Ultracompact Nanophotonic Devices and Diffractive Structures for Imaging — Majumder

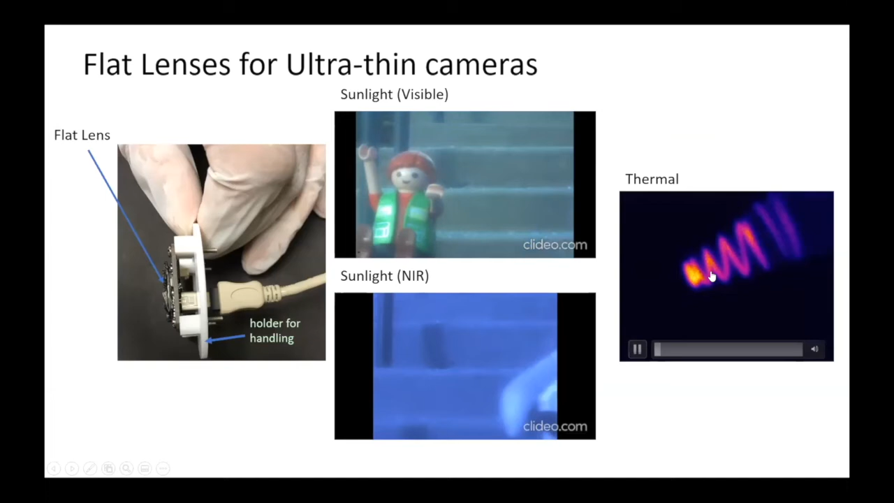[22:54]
This is some of the imaging that we have shown. So this is imaging in sunlight outside with some Legos. This is near IR. And this is thermal imaging. So this is actually heated coil in front of a heat gun.
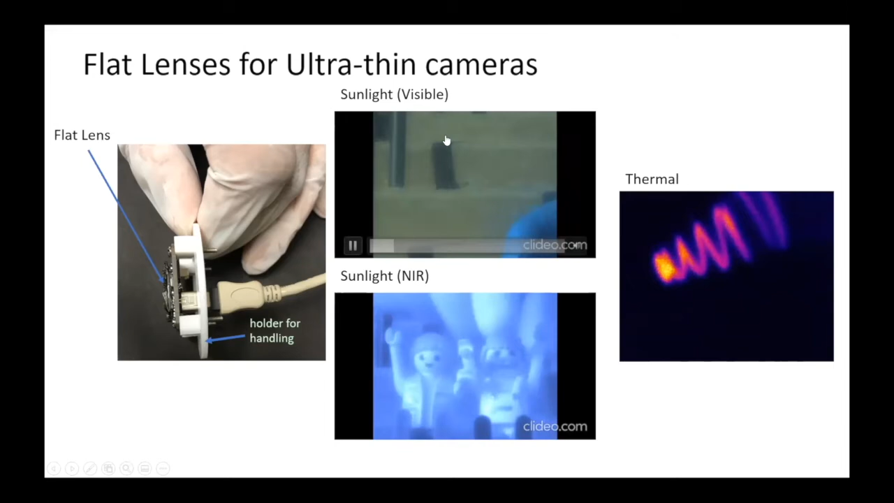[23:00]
So we show that our lenses can image across all different kinds of wavelengths, all the way from visible to thermal radiation. And overall, we have demonstrated MDLs across the entire electromagnetic spectrum.
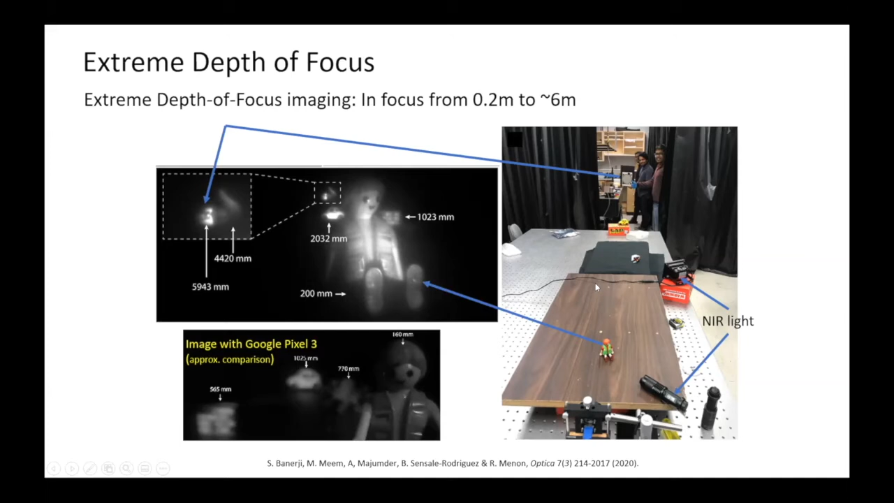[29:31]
So this is the toy, this is the Macbeth chart, and the car, and so on. And nothing gets blurred because this is like an extreme depth of focus. But I think this is not a great example because you can do this with a very high F number regular lens. But this is sort of like a better experimental demonstration of the fact that what we are trying to get is like a needle of light that propagates away from the lens.